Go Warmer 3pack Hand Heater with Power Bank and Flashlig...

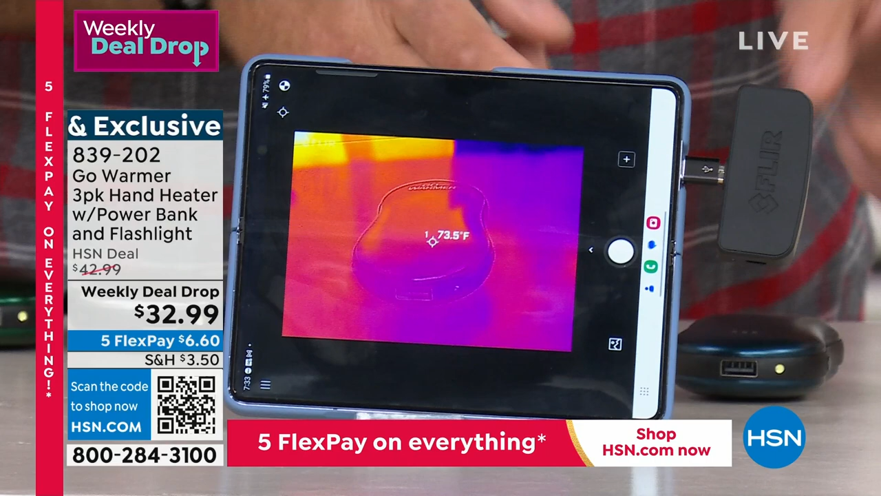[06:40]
On screen: spot 73.5°F
off now I want you to see something I'm gonna press the button on the side for two seconds it's gonna come on I'm gonna put it in high take my hands out now I want you to see as soon as I did that see the way that that orange that yellow spot started that is going to go across the entire surface of that go warmer in just seconds look how much it's already heating up now it started around 72 degrees and right now it's already 10 degrees hotter it's 83 and it's climbing okay so that quickly the go it's not like you're sitting around waiting yeah